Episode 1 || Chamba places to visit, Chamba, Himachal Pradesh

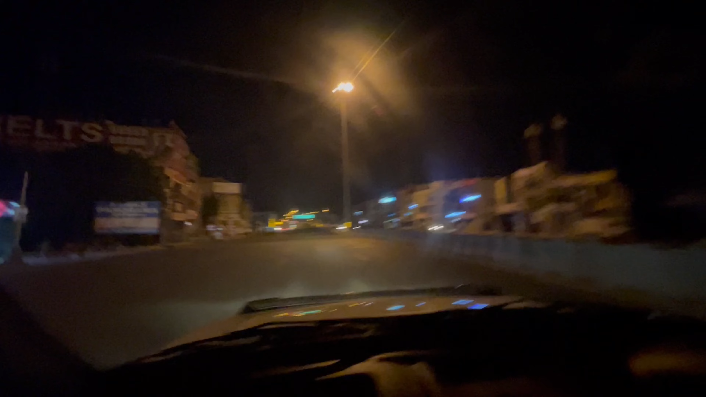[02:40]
खरड़ में पहुंच गए हैं क्या? तो खरड़ में पहुंच गए हैं अभी हम। ये पहले यहाँ पे कुछ नहीं हुआ करता था, मतलब डबल साइडेड थी या सिंगल?
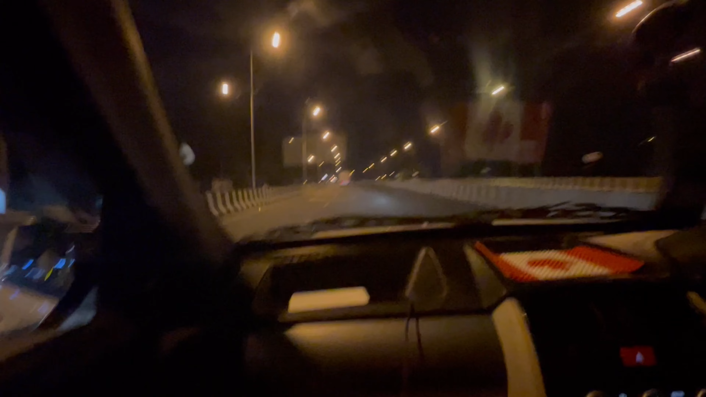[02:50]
नहीं डबल थी रोड तो, पर फ्लाईओवर नहीं, डबल ही थी भाई। मेरे को तो आए भी यहाँ पे कई साल हो गए, तब यहाँ पर मतलब डबल साइडेड रोड थी और एक एक डेढ़ डेढ़
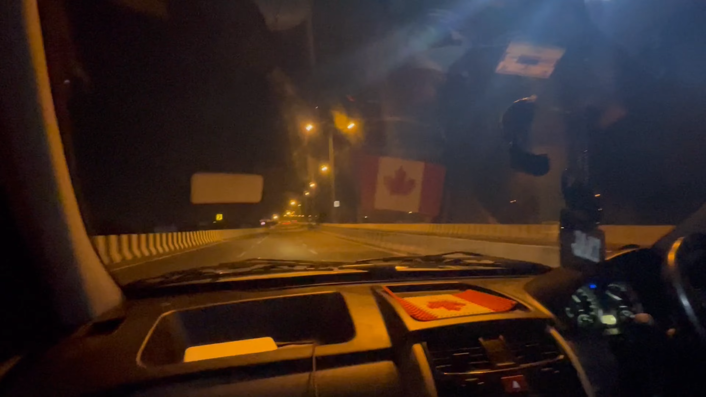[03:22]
देखो ये अभी फ्लाईओवर पे चल रहा है, सामने तक शायद दिखाई नहीं दे रहा, लेकिन ये ऊपर ऊपर चल रहा है जैसे अपना पानीपत वाला फ्लाईओवर है ना।